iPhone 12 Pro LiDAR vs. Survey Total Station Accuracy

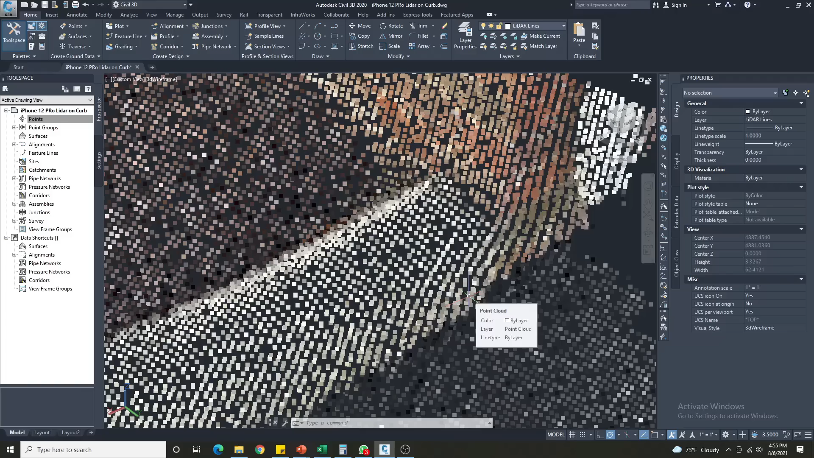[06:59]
Well when we click on the point cloud we come up here where it says scan colors.
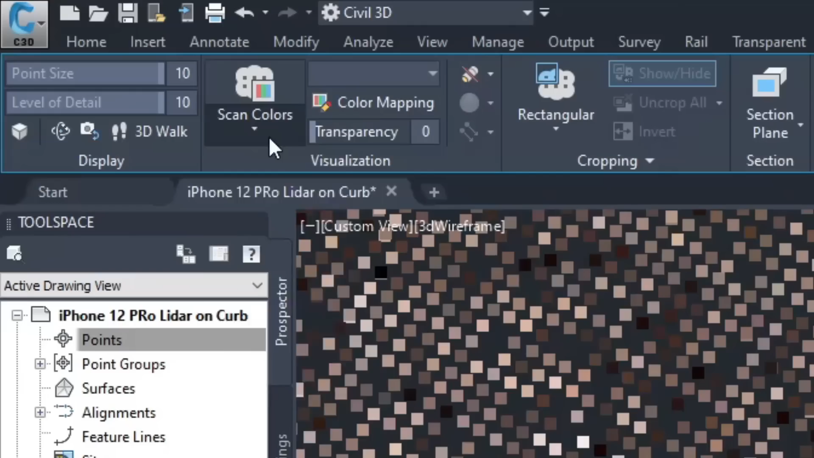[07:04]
I'm going to drop down this menu and go down to elevation and
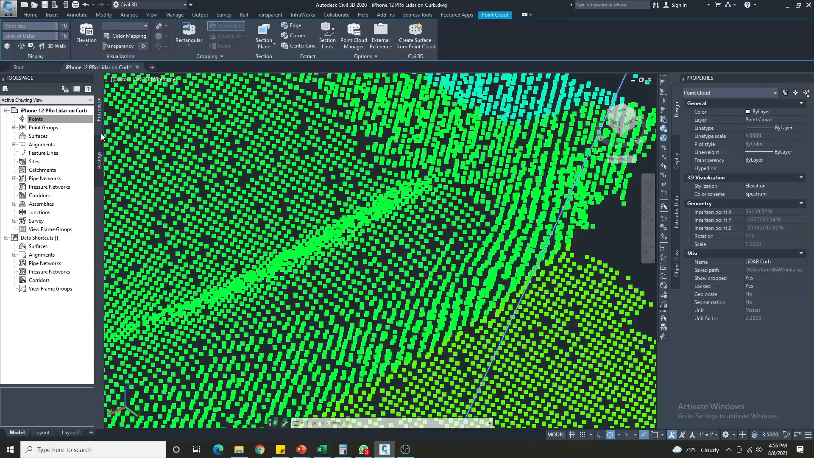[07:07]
you can see now the point cloud has changed and now I'm going to decrease the size of the points.
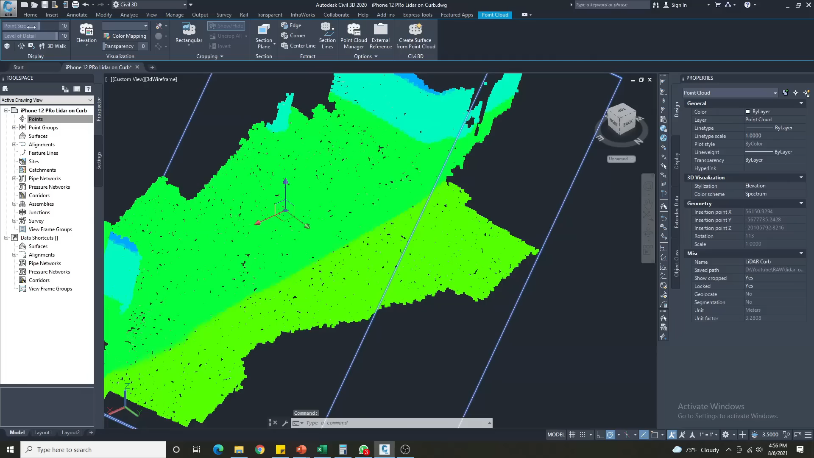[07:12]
So it's a little easier to see the features.
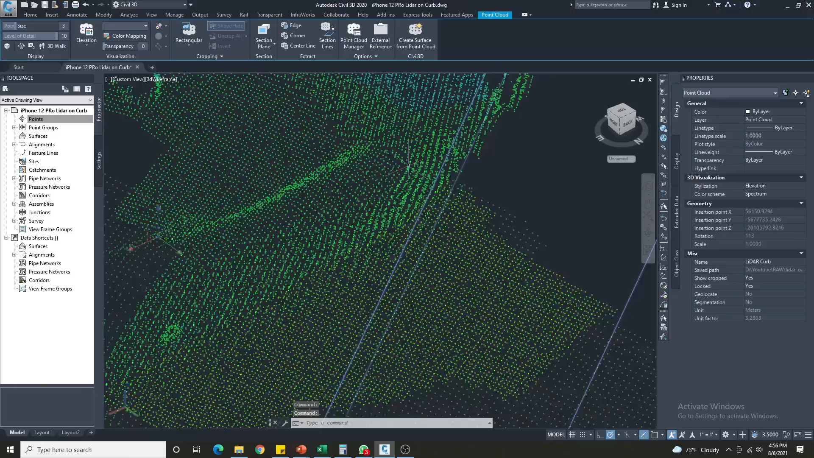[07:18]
Okay so you can see now majority of this point cloud is turned green and that's because it's taking all the values of the point cloud.
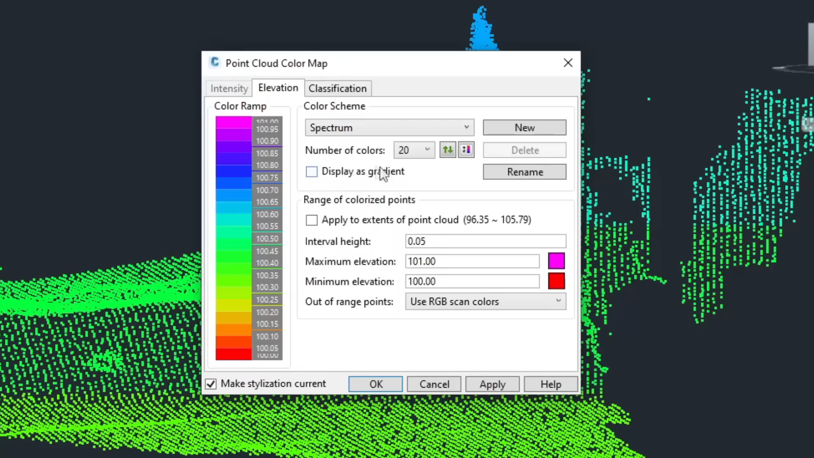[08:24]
so I'm just gonna type in 0.05 okay all right cool now it's saying we're gonna have 20 different colors around our spectrum. Okay all this looks good to me so I'm gonna go ahead and hit okay and as you can see the points that are north of an elevation of 101 remain at their RGB values
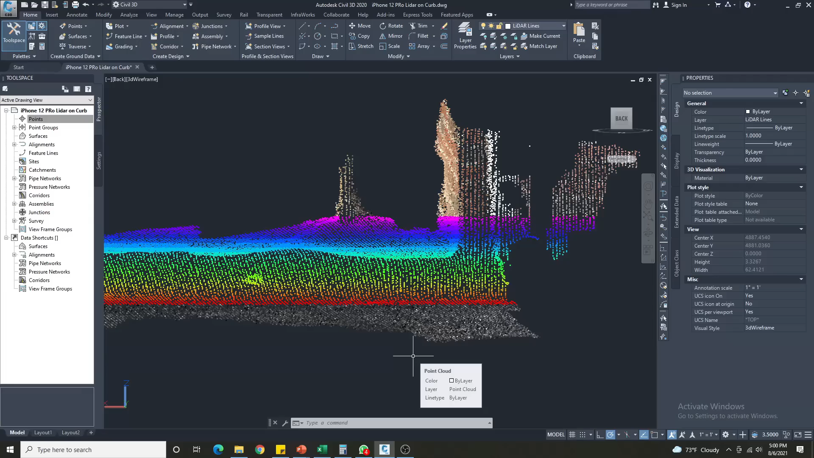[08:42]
and elevations of points that are below 100 also retain their RGB color values but everything in the middle between 100 and 101 we now have a color for it.
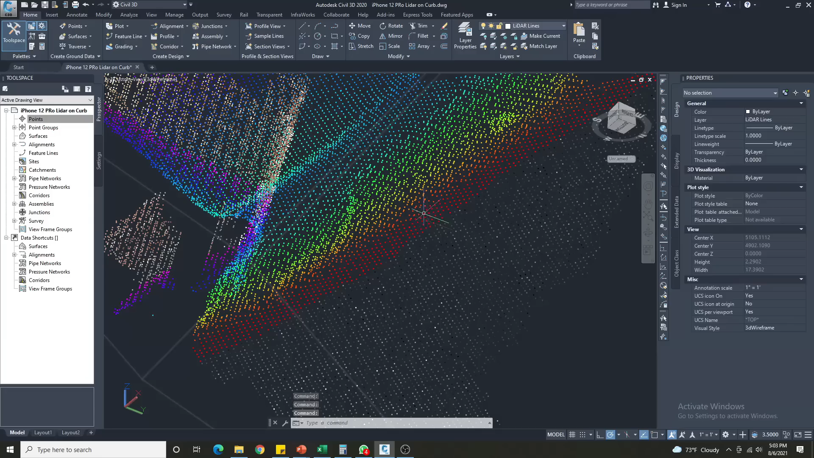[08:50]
Okay so what I'm going to start by doing now is just increasing the size of these points so that it's easier to see it's really hard to do this kind of work when the points are so tiny.
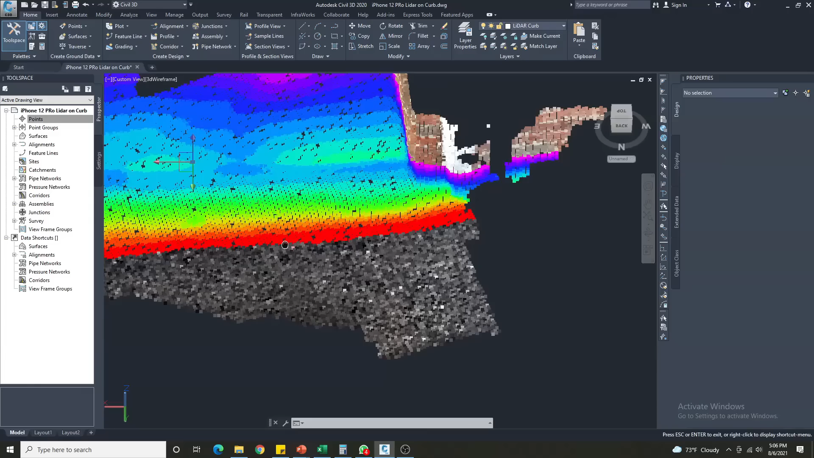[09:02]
So we've increased the size of the points okay all right I'm gonna go ahead and start with the curb all right this looks like a decent
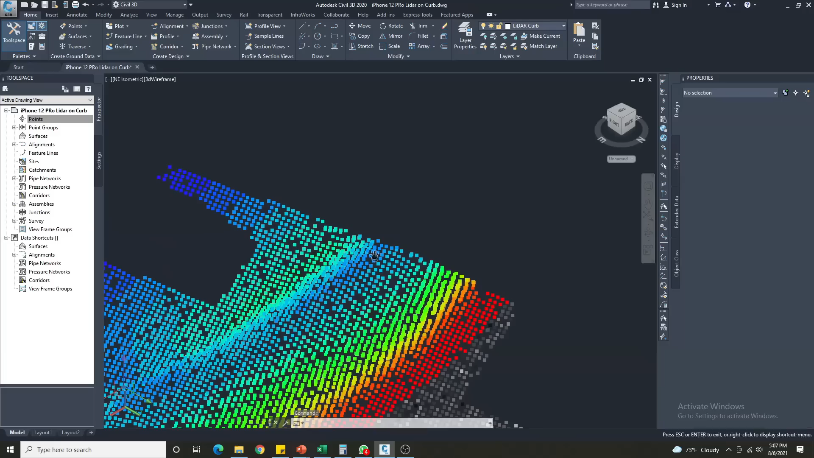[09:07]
angle looks like going up this is roughly the point so I'm gonna use the 3d
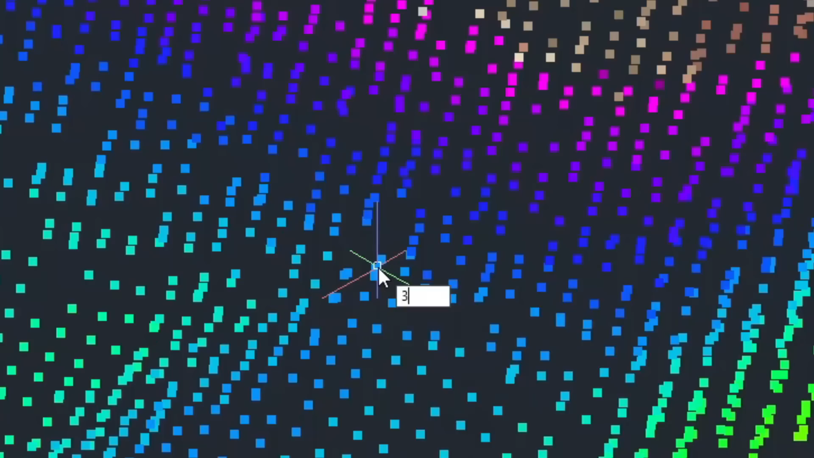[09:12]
poly command which is going to create a 3d polyline and I have the 3d o snap command on which is that little blue
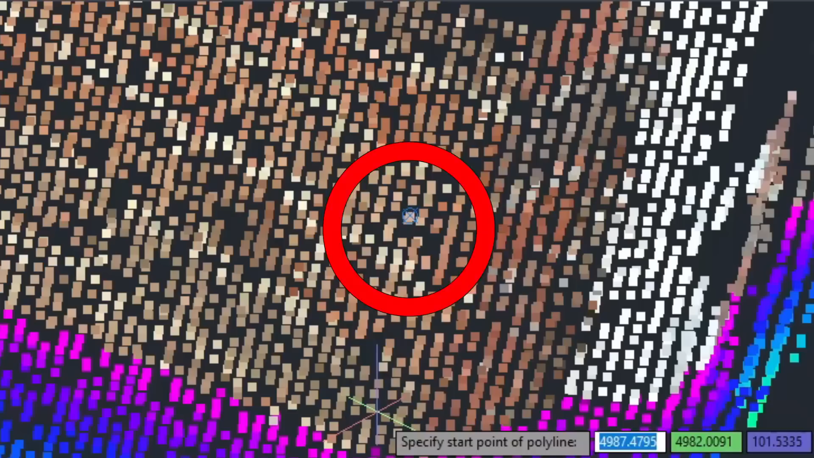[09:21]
circle with an X on it it's kind of hard to see I'm trying
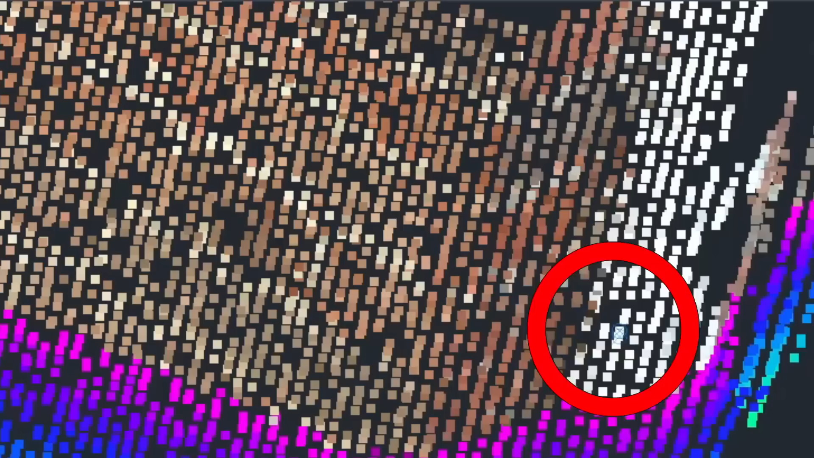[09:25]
to bring it here into the white points yeah you see it there so I'm going to use that to help me select my point and I think I'm going to pick
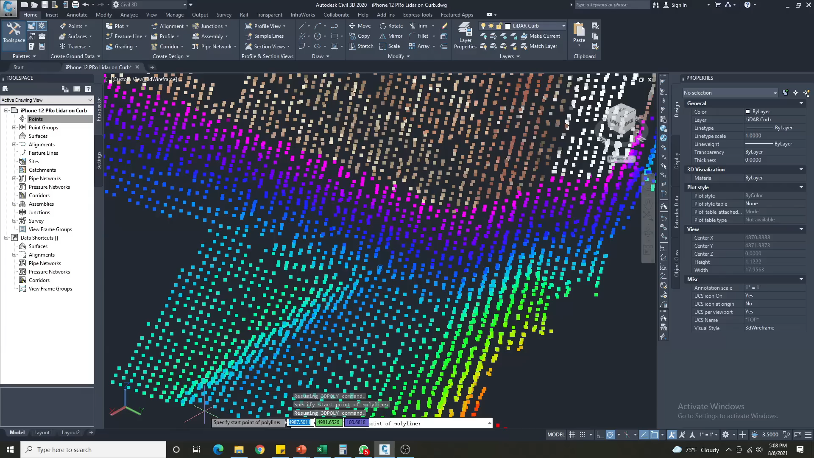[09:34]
this point right here okay we're gonna come over to this side of the curb and as you remember the curb breaks so where you want
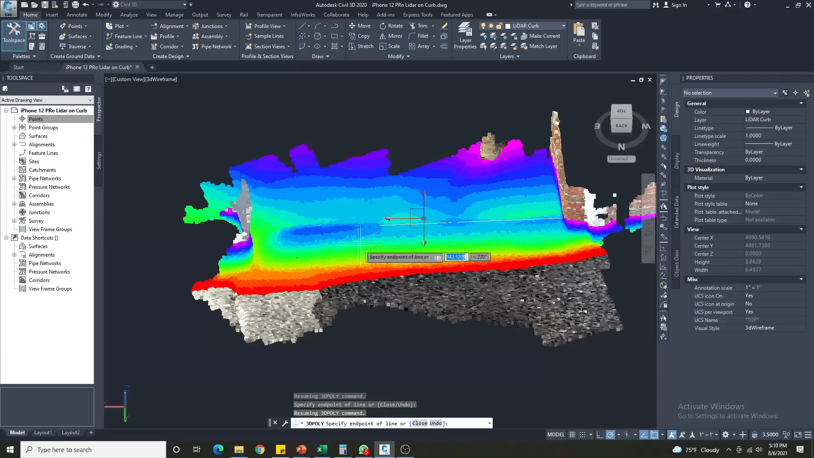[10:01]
perfect then we're gonna come down before the color changes again to the light blue so right there perfect then we can see here's the curb before it depreciates down okay right there and now I want to come down to where the wall is I want to get that back corner I think it's going to be the lowest point which is like this yellow right here and select it and end the line great and if I go ahead and just freeze the point cloud you can see I've now traced the curb of the point cloud and now let's go ahead and do the gutter so I'm gonna
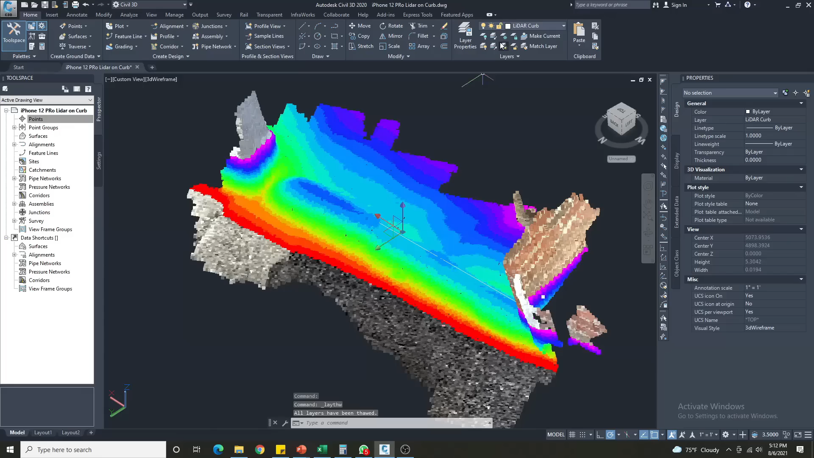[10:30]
fall out the point cloud again and we're gonna select points all right I'm gonna go ahead and change my layer to light our gutter
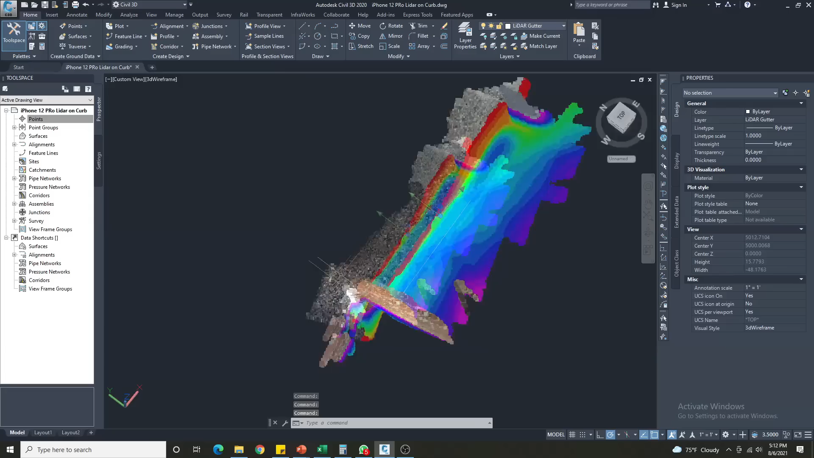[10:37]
and I'm going to orient myself here this
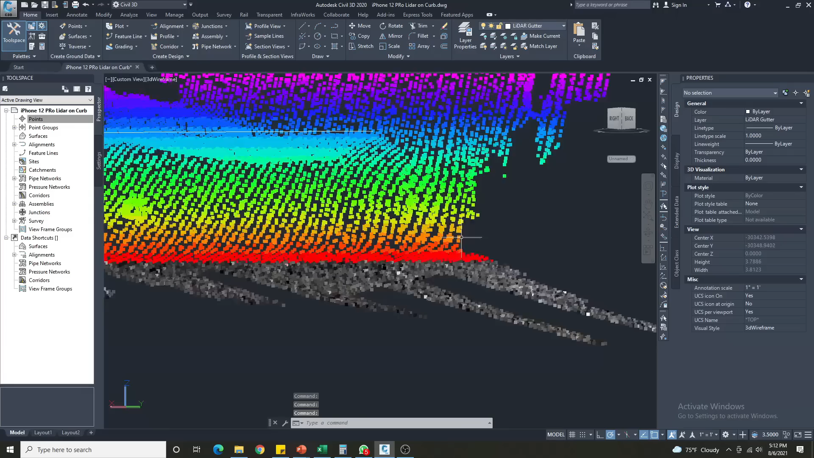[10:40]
might be a good spot right here again you can see when the elevation decides to start going up it's like right at the start of
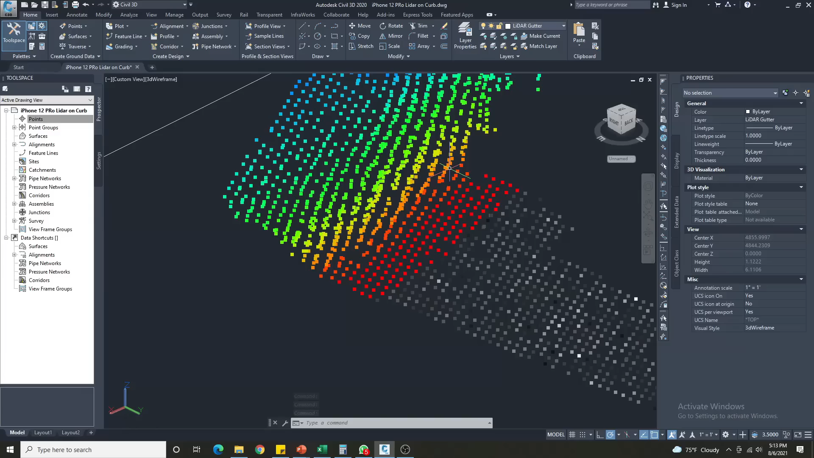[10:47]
the orange so that'll be when I start to click so 3d poly selecting right here
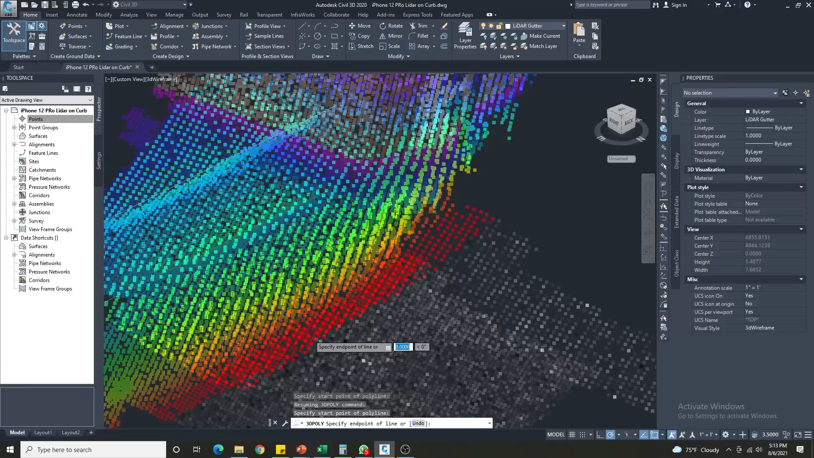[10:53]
and I'm gonna come over rotate a little
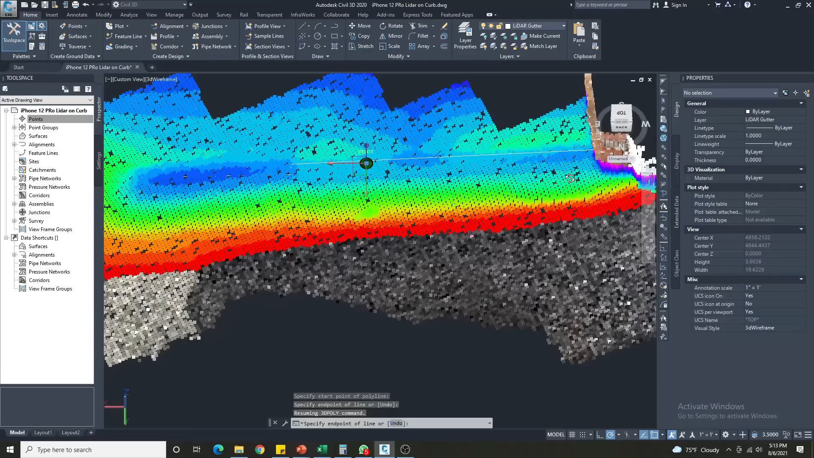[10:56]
bit so we can see where that break is it's happening right here so I want to try to get a shot of the gutter in this location right here
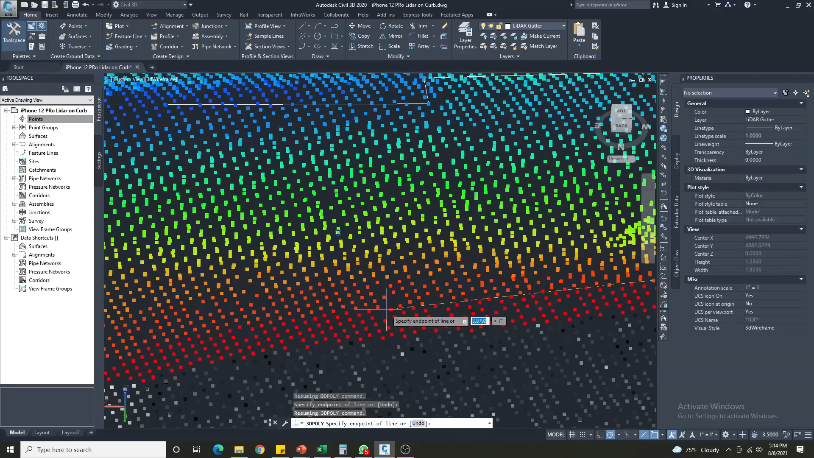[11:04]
okay and I want to select it right here and one more point okay cool now
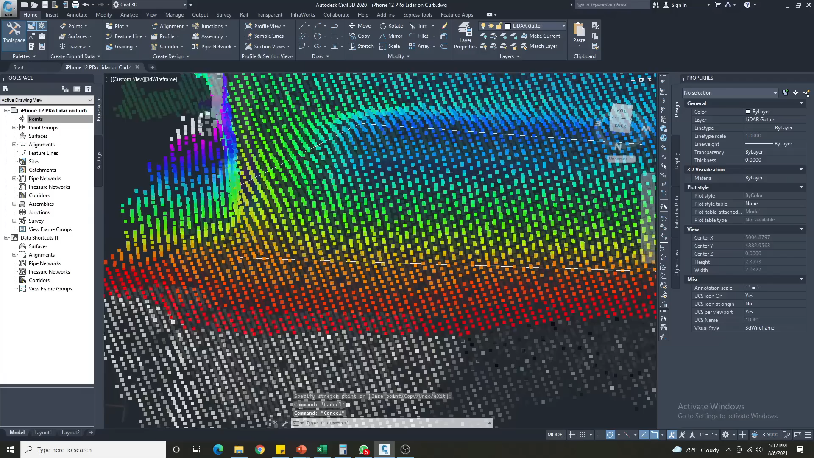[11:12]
we've got both the curb and the gutter in I am then I just go ahead and
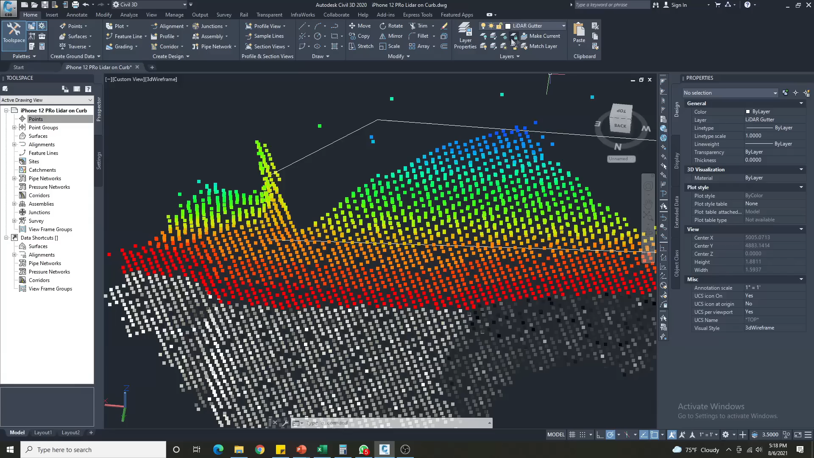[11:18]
freeze our point cloud if we take a look here you can see the profile now that that looks like a curve and gutter